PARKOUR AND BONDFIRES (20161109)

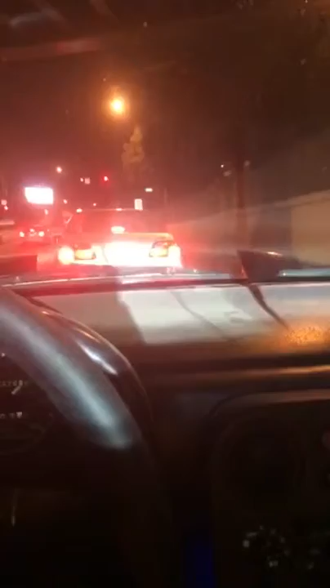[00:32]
Damn the dude behind us is freaking lighting us up You can see like my car is all lit up with this guy Water